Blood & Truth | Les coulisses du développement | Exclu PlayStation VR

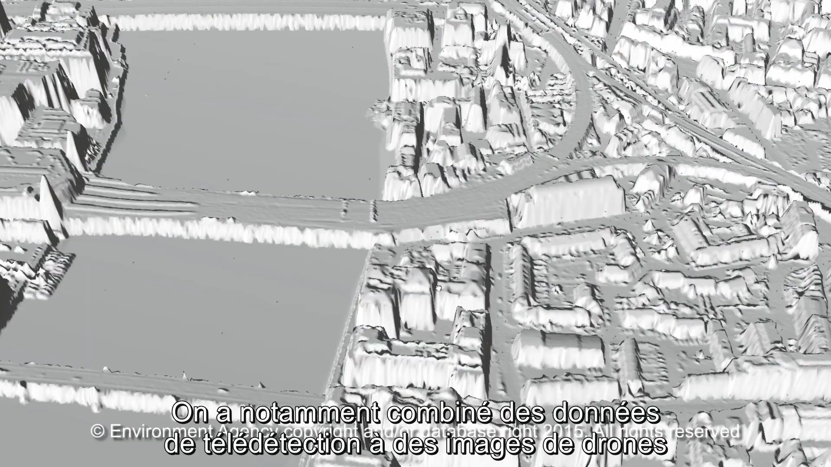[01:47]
So we use LiDAR data that gives us really accurate representation of the London streets and the layout.